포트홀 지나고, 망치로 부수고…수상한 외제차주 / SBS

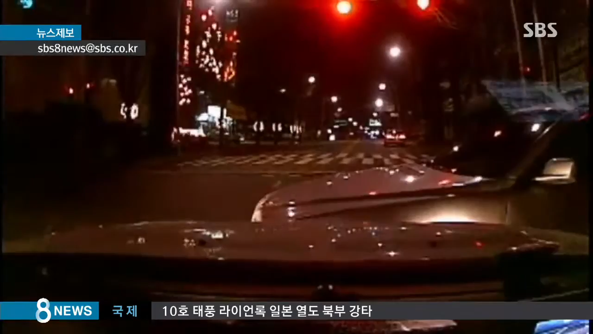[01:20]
함께 검거된 렌트카 업자 36살 최 모 씨 등 39명은 신호위반 차량을 쫓아가 고의로 들이받은 뒤 차량을 망치로 내리치거나 한쪽 바퀴를 수로에 빠뜨리는 등의 수법으로 50여 차례에 걸쳐 5억여 원의 보험금을 받아챙긴 혐의를 받고 있습니다.